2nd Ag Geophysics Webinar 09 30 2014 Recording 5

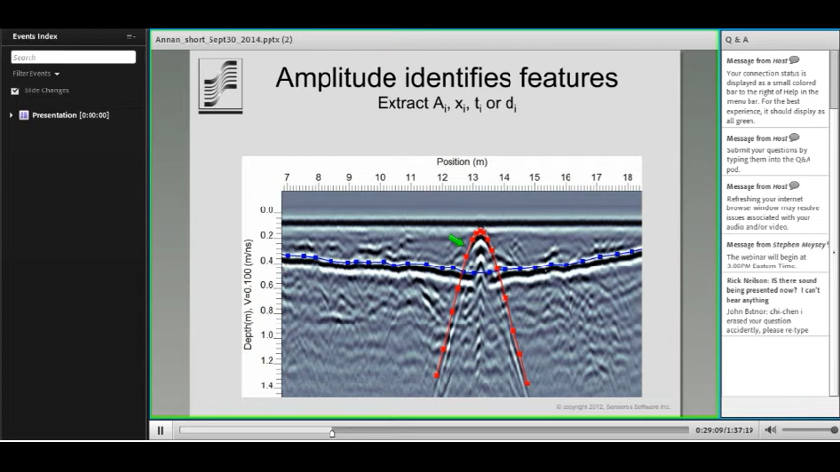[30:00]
We fit the hyperbola, for example, and we can extract the velocity which gives us a depth scale on the left here. So, that's basically what we mean by qualitative analysis. And we quite often will do imaging of the amplitude versus spatial position and depth.